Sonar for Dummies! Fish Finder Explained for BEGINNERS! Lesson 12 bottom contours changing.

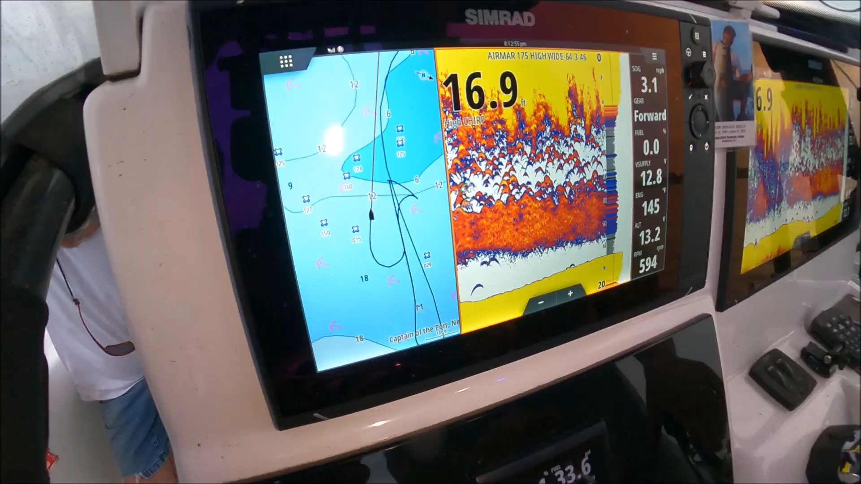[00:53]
I'm gonna go over it slow and I'm gonna go over it fast and you'll see exactly how it looks different based on your speed all right so you see them going
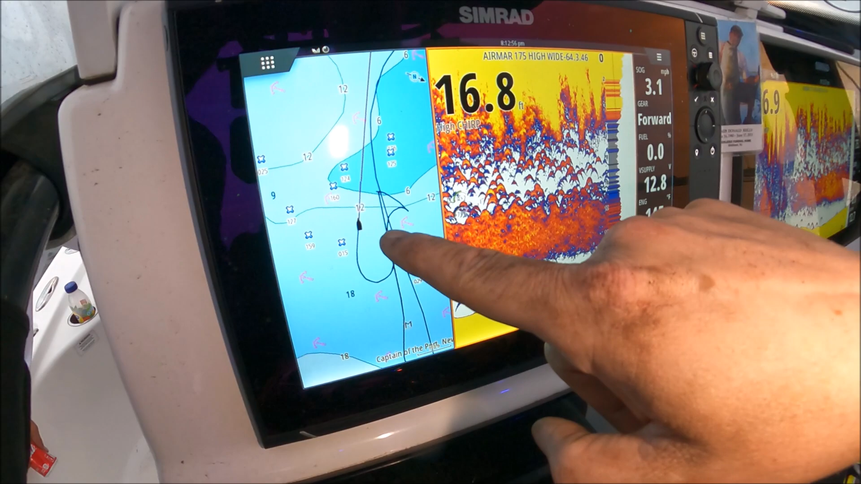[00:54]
slow 3.1 miles an hour I'm gonna go even slower than that as we come up to this hump that goes way up to about four feet watch how gradual it does it because I'm doing only two miles an hour okay
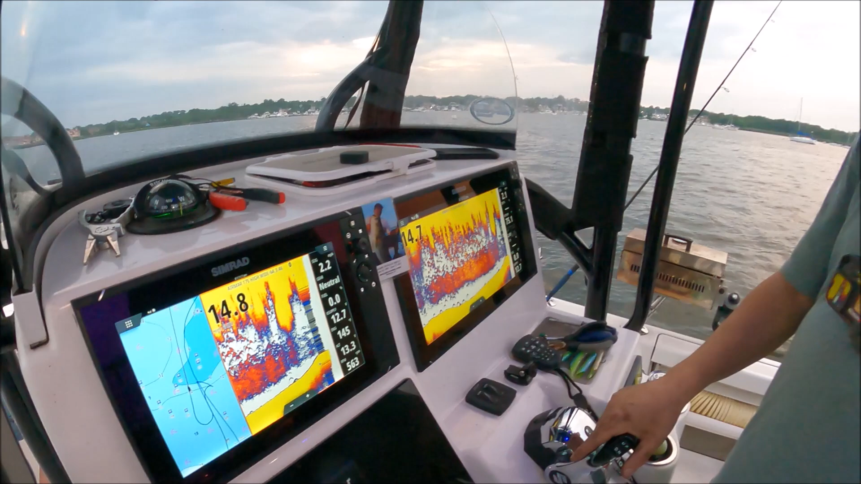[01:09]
so you're here on your sonar see it's coming up and you can
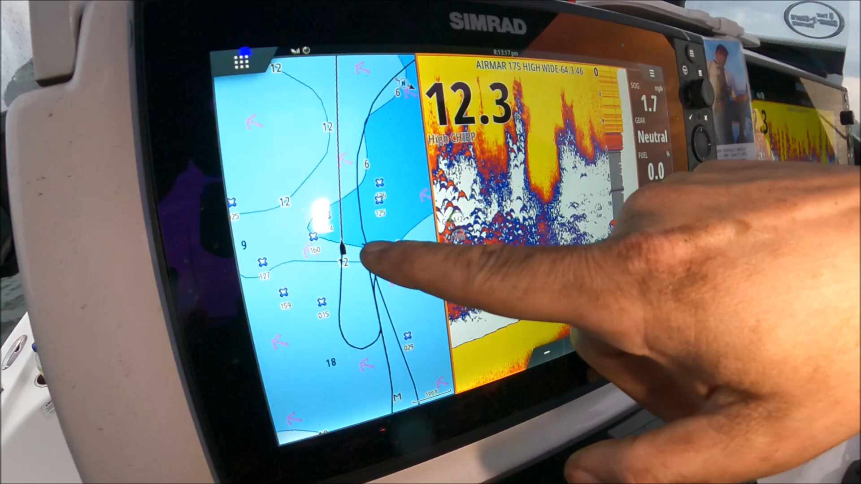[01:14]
see it right there on our chart it's coming up gradually 1.5
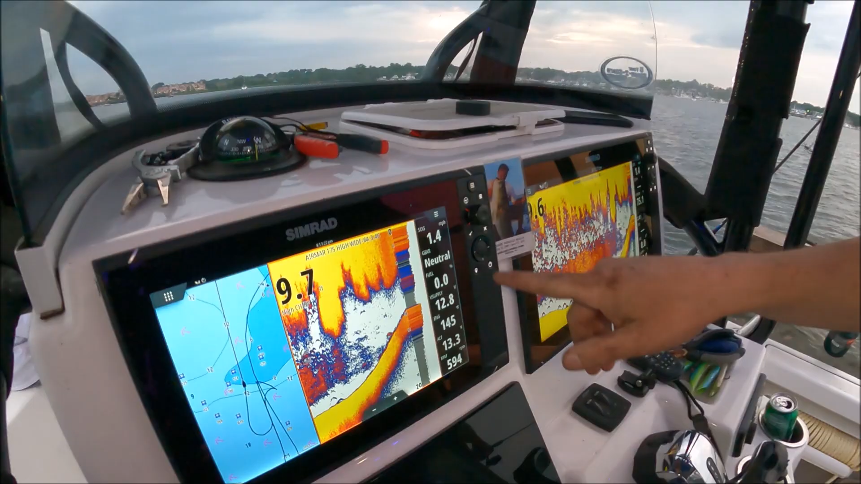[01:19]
1.2
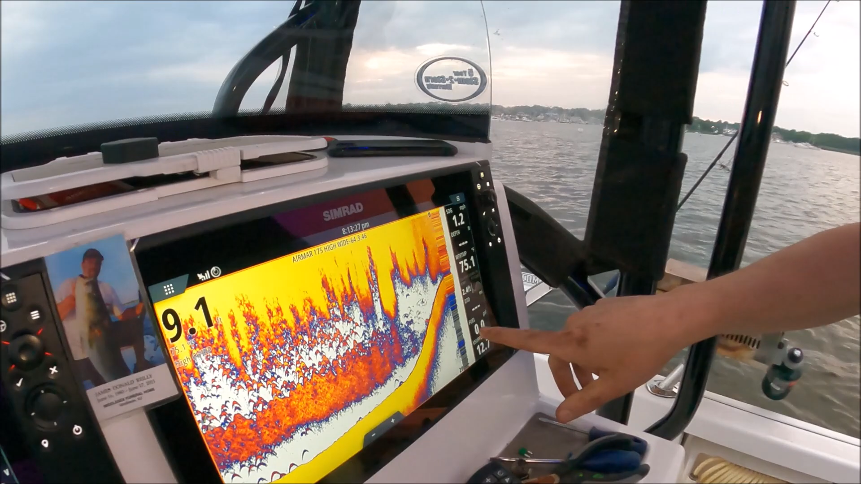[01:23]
and it just slowly comes up right
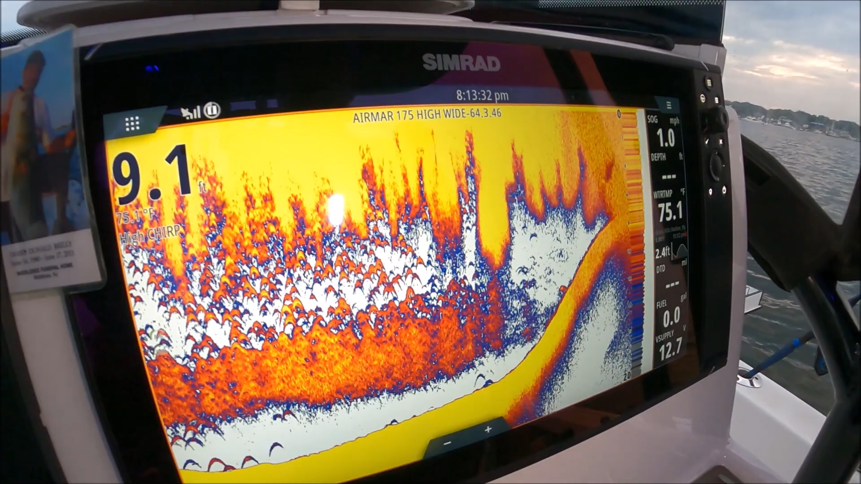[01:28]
On screen: depth 9.1 ft, speed 1.0 mph
nine feet of water it'll keep on going
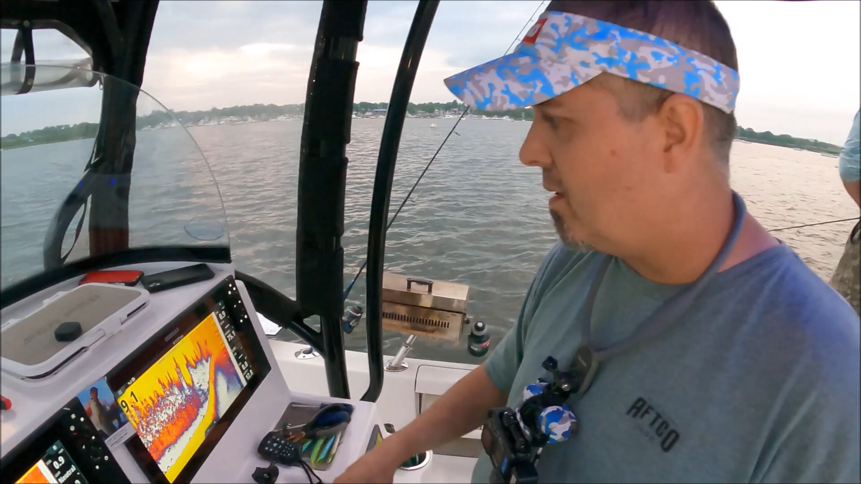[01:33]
there's lots of bait and stuff in here so you see it what you want to remember is this gradual
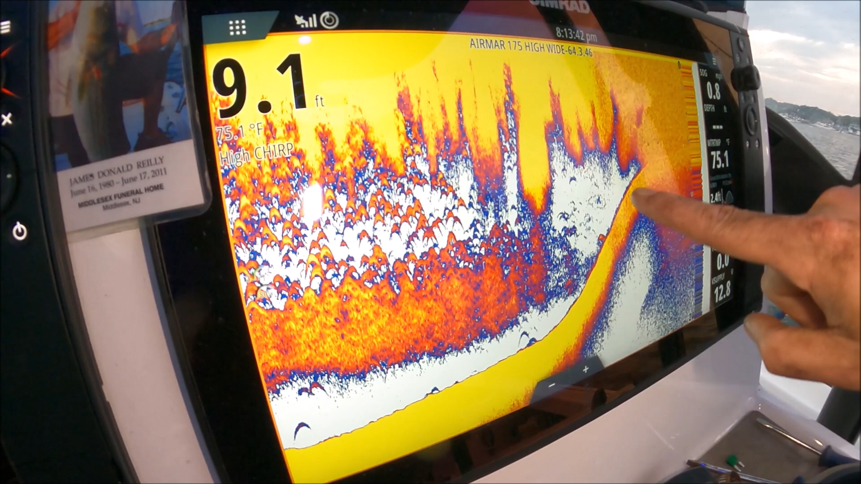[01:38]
On screen: depth 9.1 ft, water 75.1°F
part so keep that in mind right there a little gradual piece
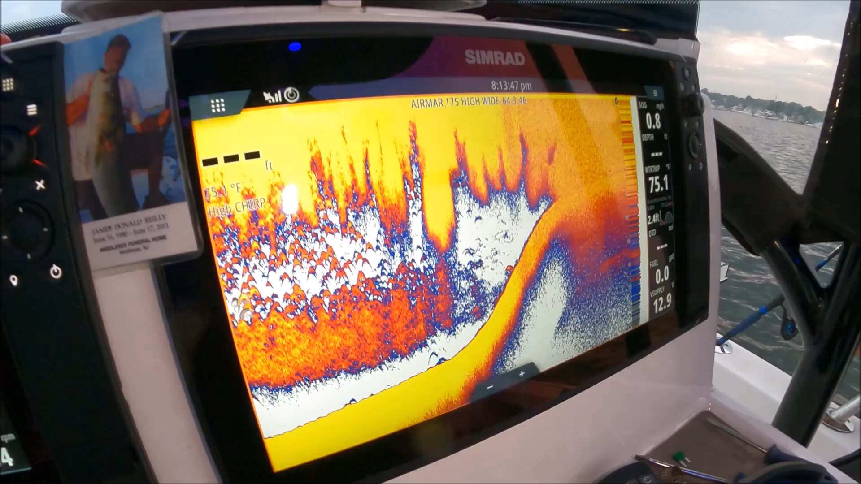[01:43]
now we're gonna go back and we're gonna go on the same exact exact track line but instead of two miles an hour we're gonna do like 10.
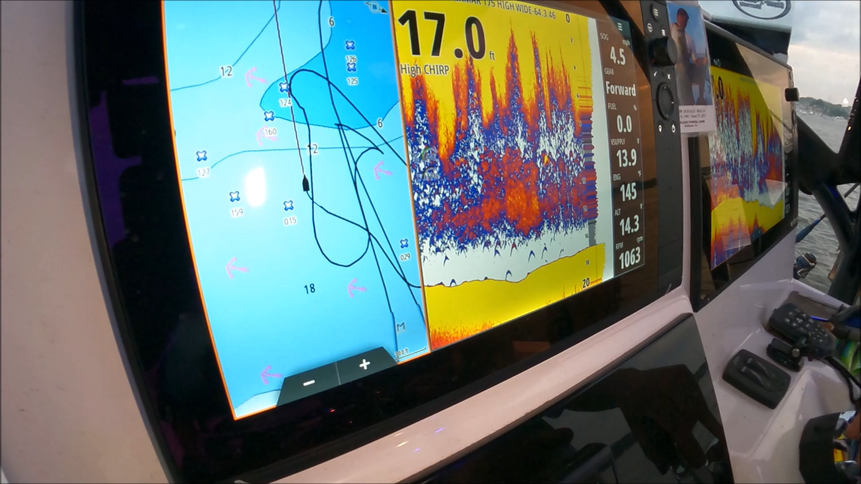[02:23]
On screen: depth 17.0 ft
as close to that track as possible but I'm gonna go a little faster this time all right there was the old line here's the new one okay the speed up okay stay on that line as best I
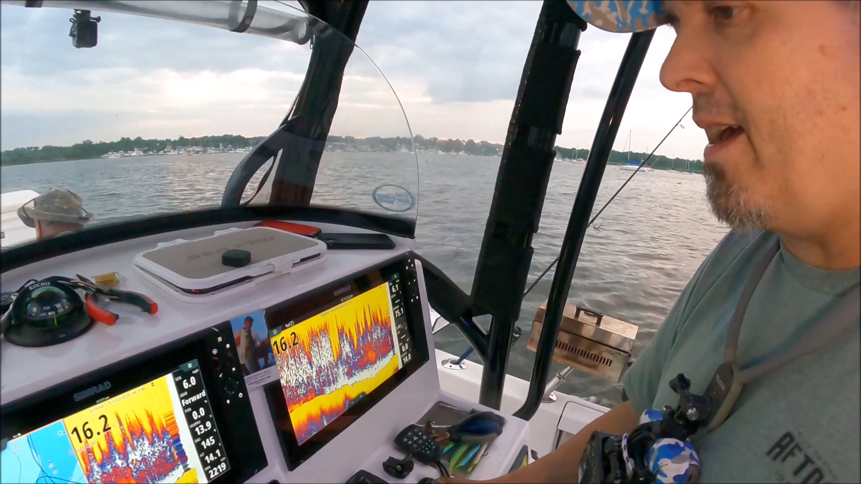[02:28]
can six seven look how fast that bottom comes
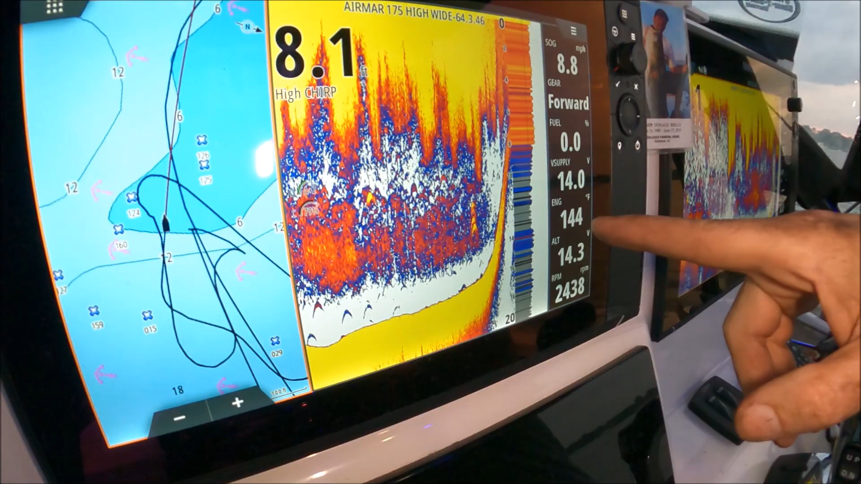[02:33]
up look over here look at that right wow
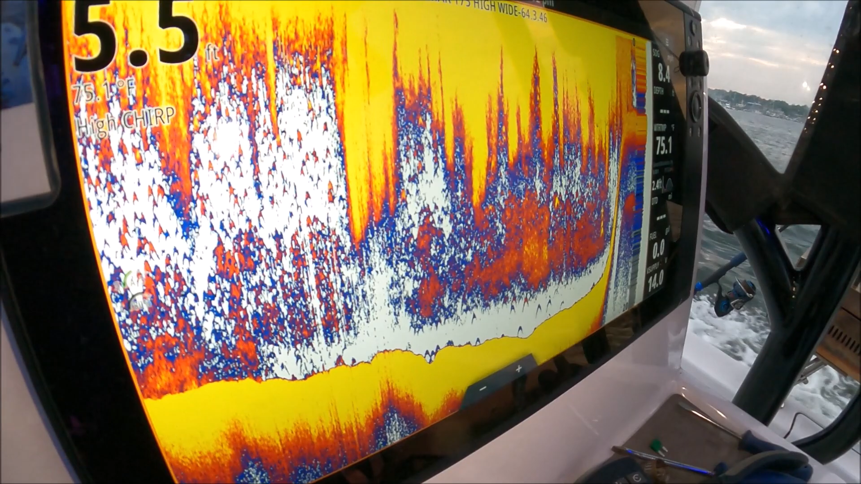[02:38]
On screen: water 75.1°F
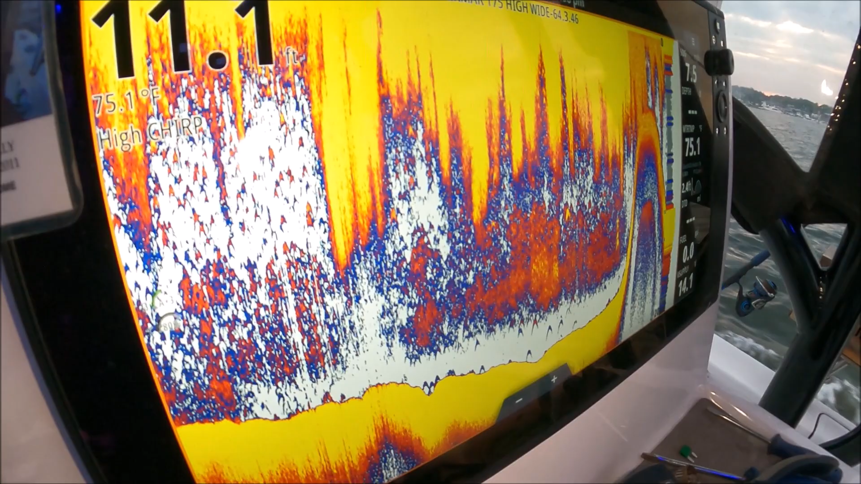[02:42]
On screen: water 75.1°F
keep going fast on the other side how fast it goes down right and I'm not going that fast nine miles an hour
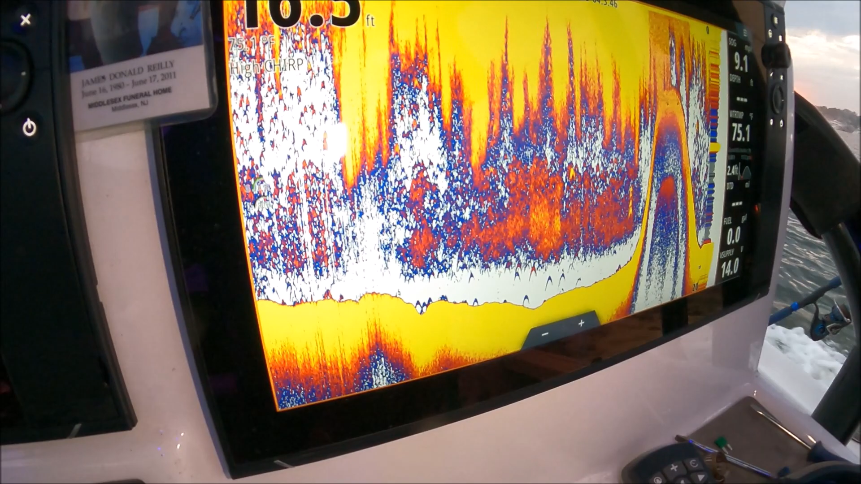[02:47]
so
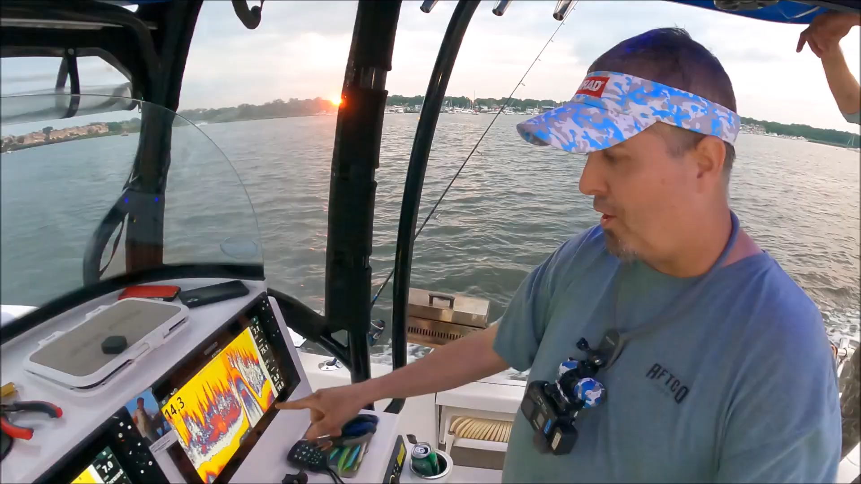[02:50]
look at that that
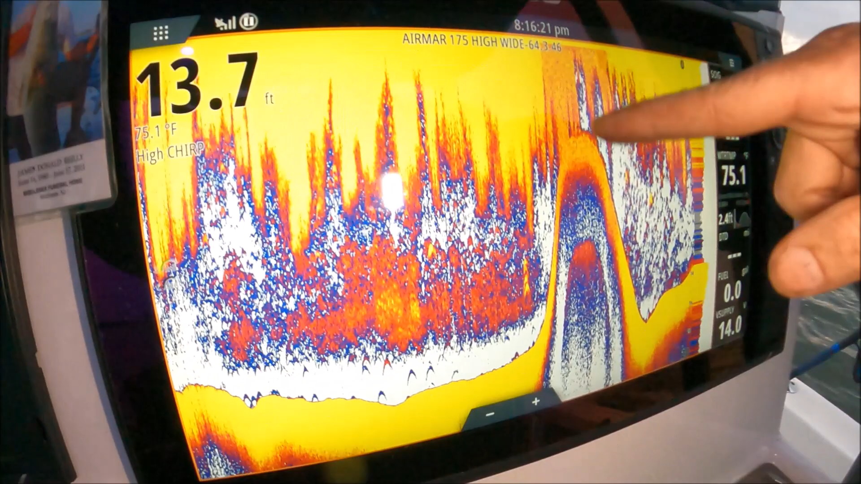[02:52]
On screen: depth 13.7 ft, water 75.1°F
looks like one heck of a uh-huh right so
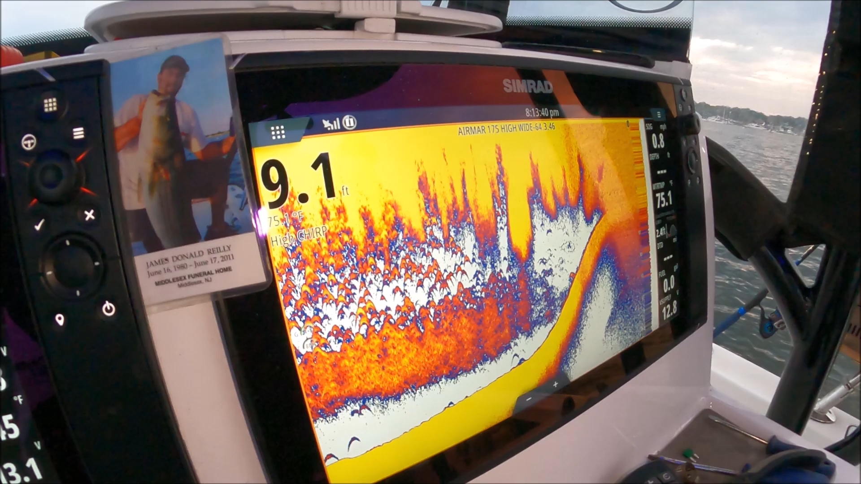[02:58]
On screen: depth 9.1 ft
you see what you want to remember is this gradual part that